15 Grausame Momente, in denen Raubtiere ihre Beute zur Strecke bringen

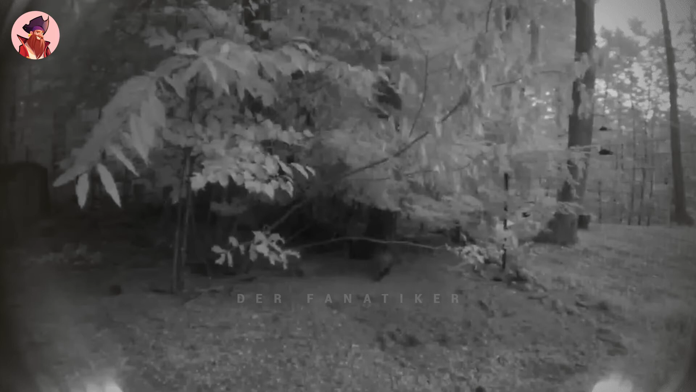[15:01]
Einer der Hennen dieses Mannes wurde durch den Angriff der Fischerkatze erfolgreich getötet. Es ist unglaublich zu sehen, wie raffiniert er ist. Ein paar Sekunden nach Beginn des Clips erscheint er außerhalb des Hühnerstalls auf der linken Seite des Bildschirms.
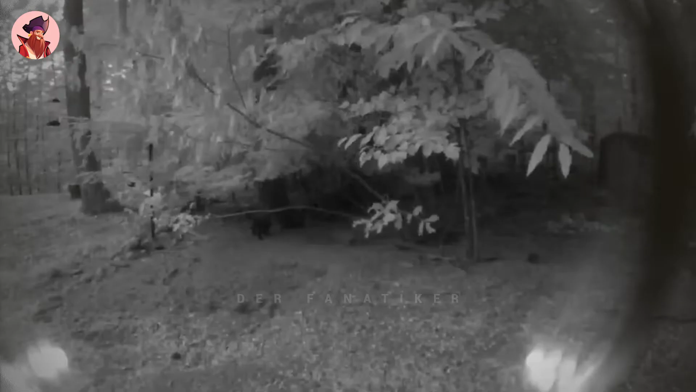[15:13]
Dann siehst du, wie er sich durch die Bäume schlängelt und sich dem Opfer nähert, wobei er ab und zu inne hält, bevor er zum Angriff ansetzt.